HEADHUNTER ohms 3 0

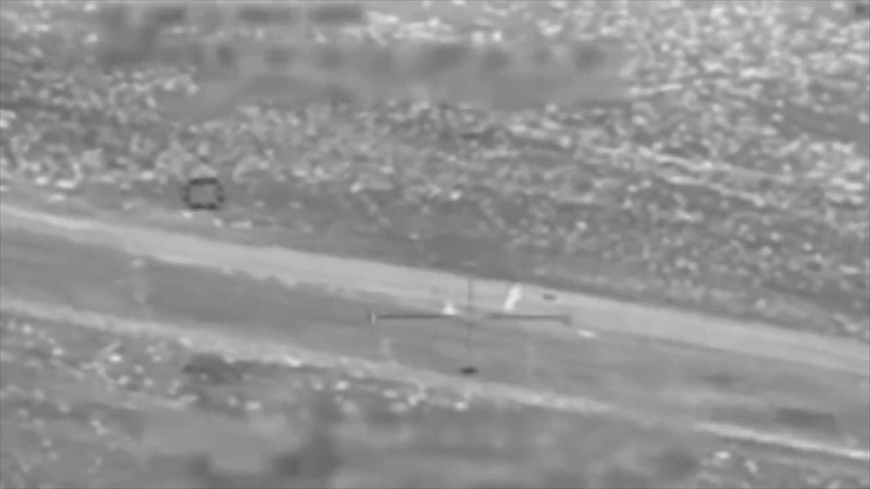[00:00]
the guy on the road. Hit the guy on the road. Roger. Hit the guy on the road. Hit the guy on the road. You guys got the guy on the side. Roger. Okay. Clear to fire. You're clear to fire.